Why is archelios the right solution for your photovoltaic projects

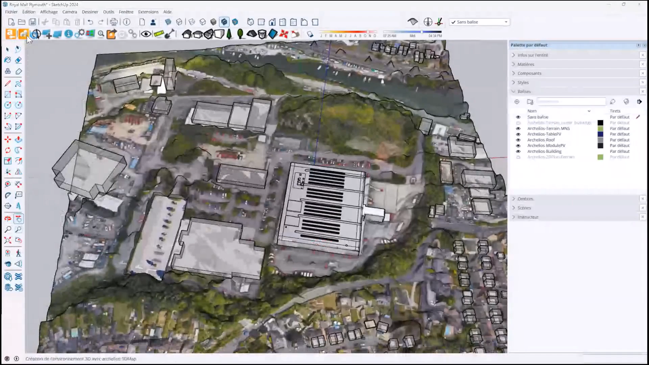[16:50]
which will open on a different window, to import the project in 3D. So that's where it will import automatically all of these buildings.
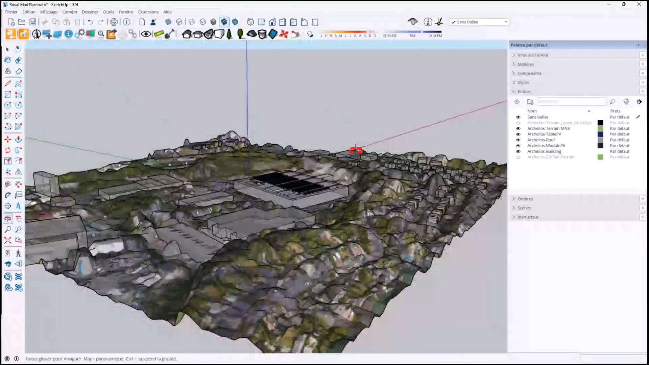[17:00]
We can see it imports the terrain, all of the trees.
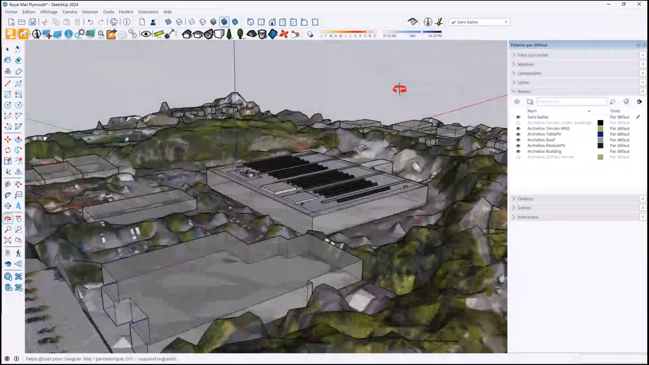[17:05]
So that is an MNS surface
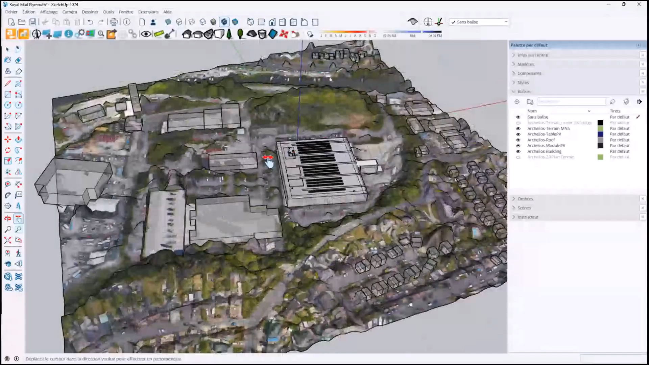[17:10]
provided by Google Solar and included, of course, with a platinum license on Arkelius.
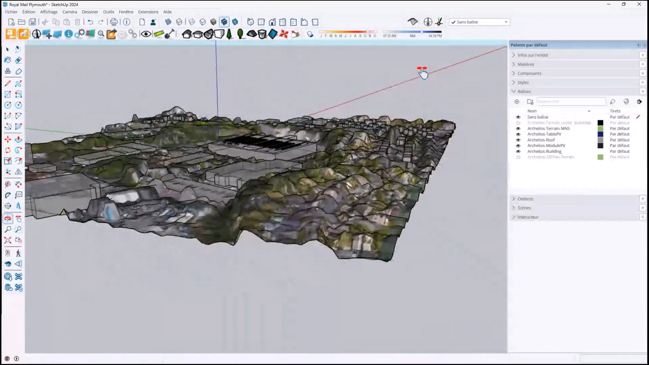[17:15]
And that means we will have a complete shading analysis, which is very precise.
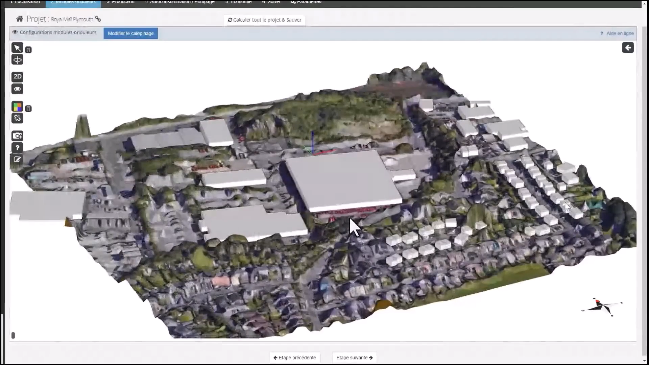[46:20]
So we have exactly the same content being imported here as in the plugin.
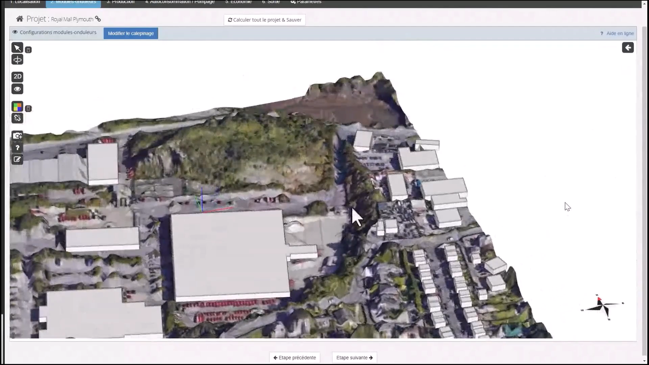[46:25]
We can see that we have all of those buildings. We have the near masks.